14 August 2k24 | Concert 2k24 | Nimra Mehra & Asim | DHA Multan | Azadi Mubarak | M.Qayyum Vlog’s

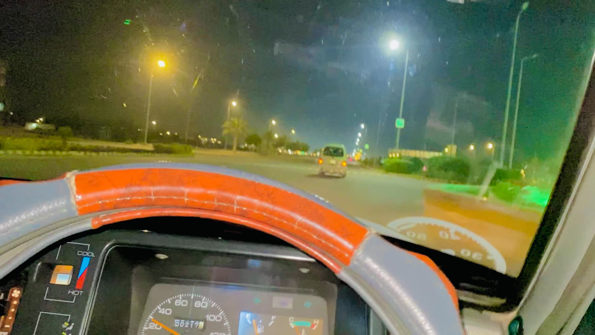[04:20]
अच्छी खासी कोठी वगैरह भी डीएचए बढ़ गई जबरदस्त चमकता है डीएचए माशाल्लाह। रश गड्डियों का इतना लग गया ना हैवी बहुत ज्यादा ही अवाम आई हुई है जमान बाइक में पहले बैठा में अवाम एक लग दिन पे आई हुई कम